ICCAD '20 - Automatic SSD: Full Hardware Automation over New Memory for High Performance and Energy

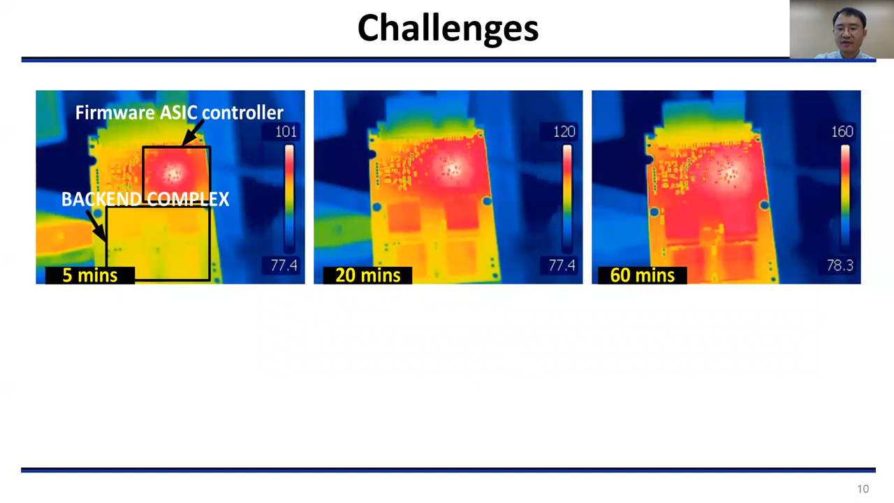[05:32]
Figures show changes of the temperature according to operation time. In this measure, we use firmware-based commercial SSD. The temperature of the SSD's processor reaches around 90 degrees Celsius in 5 minutes, and then it becomes higher than 100 degrees Celsius after 20 minutes. In addition, such high temperature is propagated from the processor to the storage backend. It makes the device unstable and degrades the system reliability.
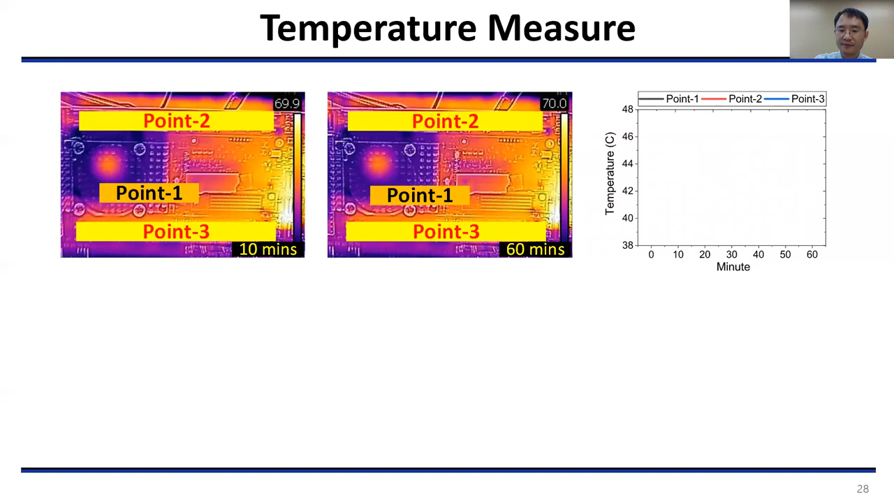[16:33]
Point two and three are related to PRAM storage backend. We can see the temperature variation of automatic SSD is sustainable at each point.